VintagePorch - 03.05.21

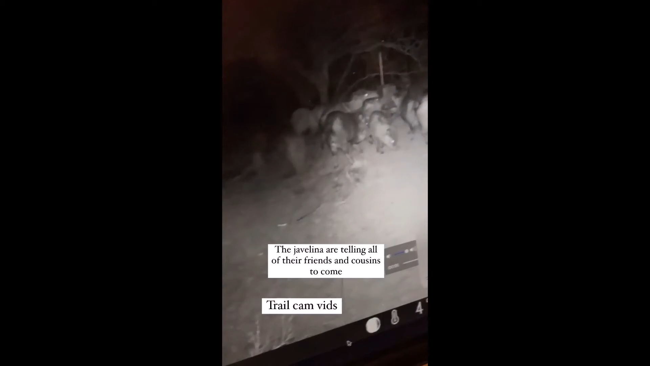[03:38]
the javelina like the salt lick
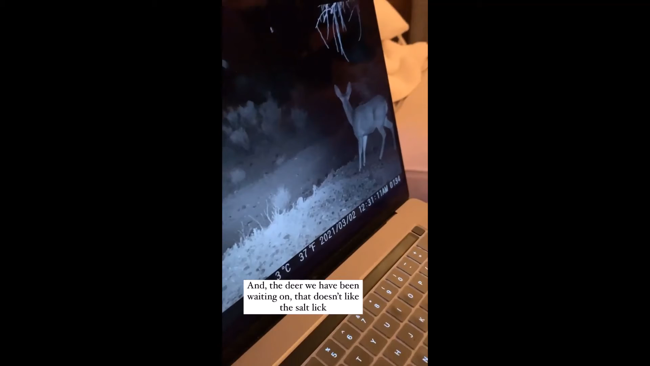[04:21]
and there's the deer that we've been waiting for that doesn't like the salt lick they don't like the lickers staring at something mm-hmm it's that ufo up there in the sky